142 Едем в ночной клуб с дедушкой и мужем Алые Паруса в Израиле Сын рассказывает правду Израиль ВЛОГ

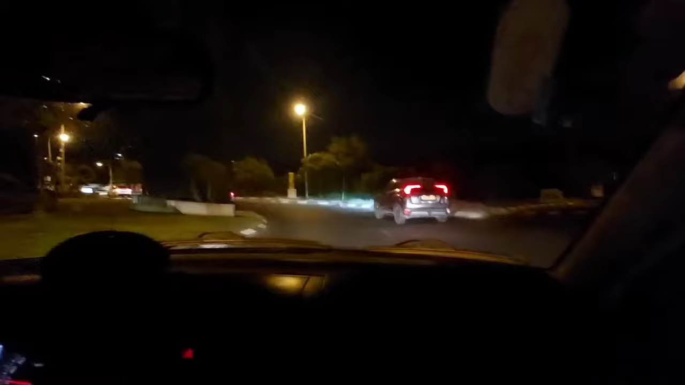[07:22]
А, мы тоже пока едем, да. А может, мы там останемся, потанцуем?
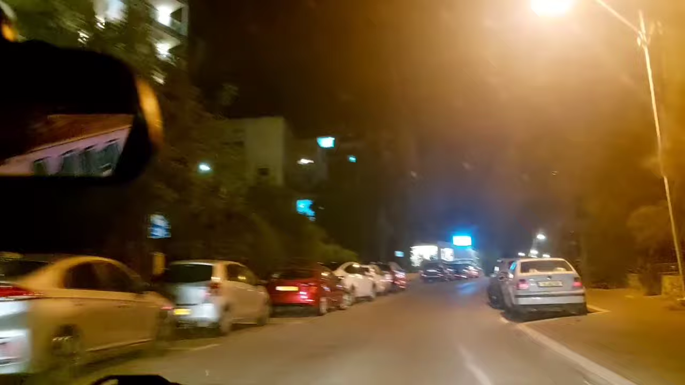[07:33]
Да, это уже видно, это уже гора, вверх, да.
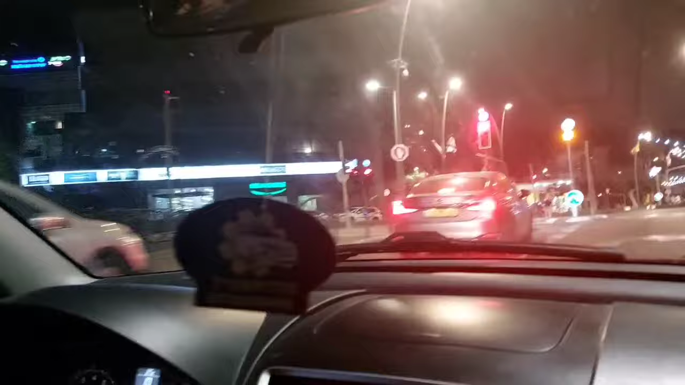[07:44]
Центр, вот этот аудиториум.
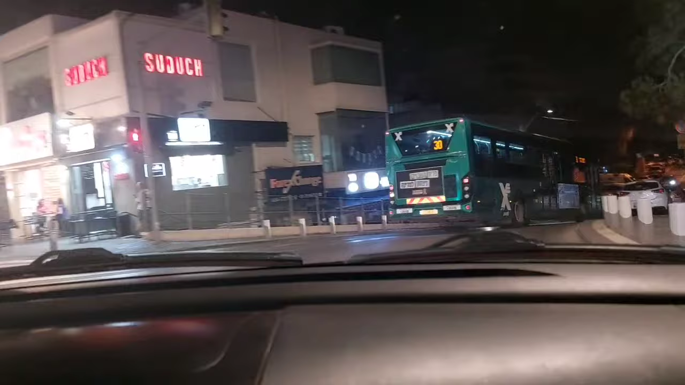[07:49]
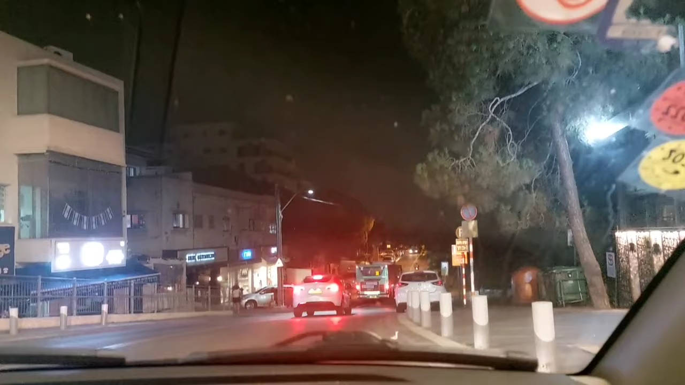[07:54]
Написано, это здесь, останавливайтесь здесь, да, все, да, вон да, клуб, все. В метре от нас спереди, вот а это вы, здание.